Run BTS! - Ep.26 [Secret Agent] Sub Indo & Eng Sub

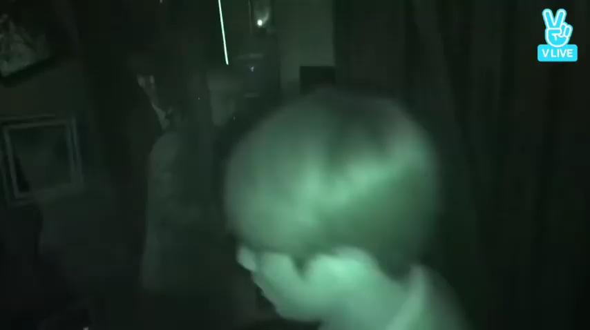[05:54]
야, 야, 나 해골.
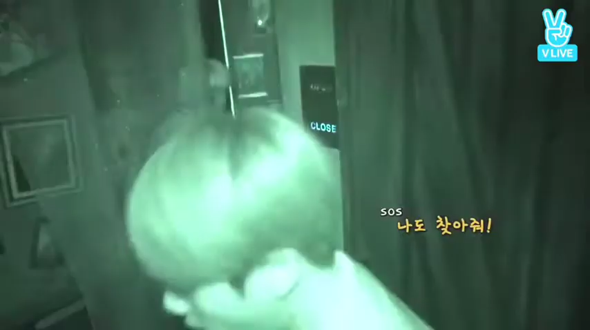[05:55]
해골? 여기, 여기, 해골 여기. 해골 여기.
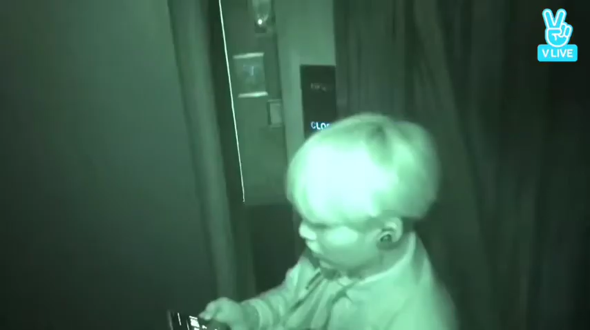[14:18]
야 문 열어봐. 문에도 있어. 에? 문에도 있어. 형 여기 두 명 있는데?